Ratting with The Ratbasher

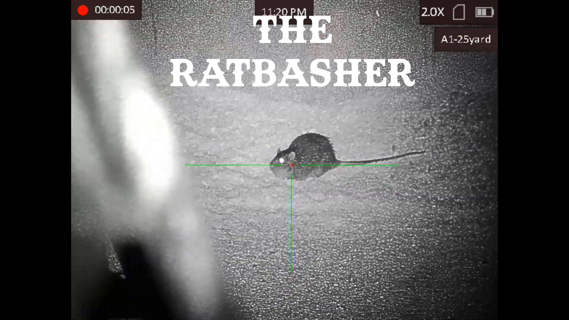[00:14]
Well, that was a bloody good start.
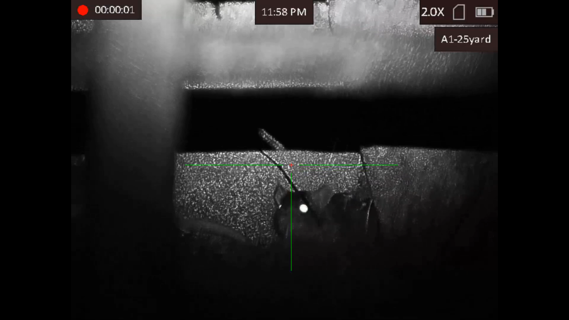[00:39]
Well this one can't have been any more than about ten to twelve feet away from me.
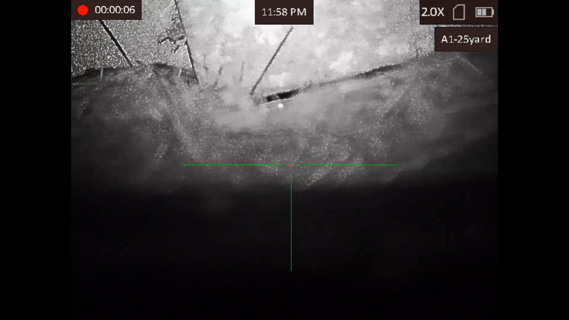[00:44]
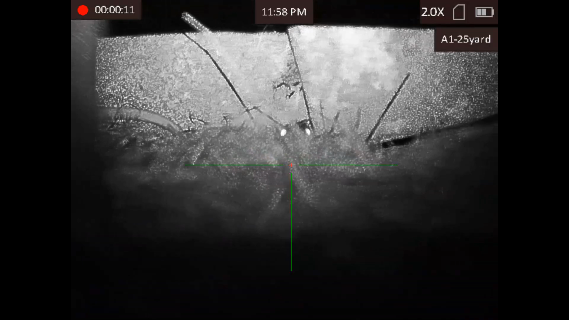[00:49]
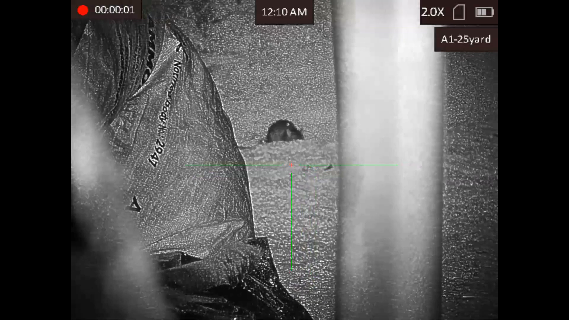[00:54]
I had a quick look to see if that first one had come back out to play.
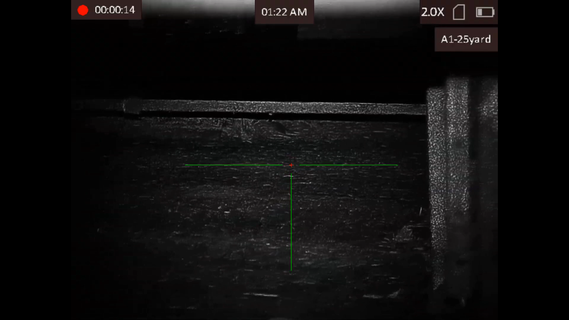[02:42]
you'll see it jumping about, well, jumping about, rolling about, while doing what they do when they're dead.
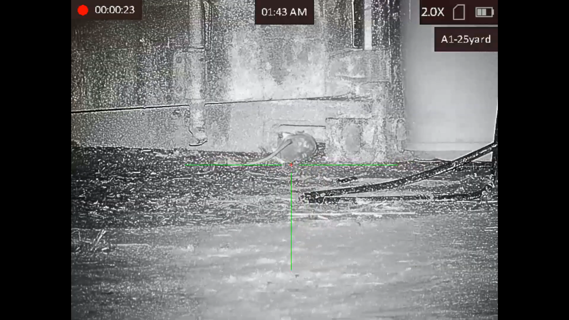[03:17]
I have to admit, they are a hell of a lot easier to see with the thermal. Wallop!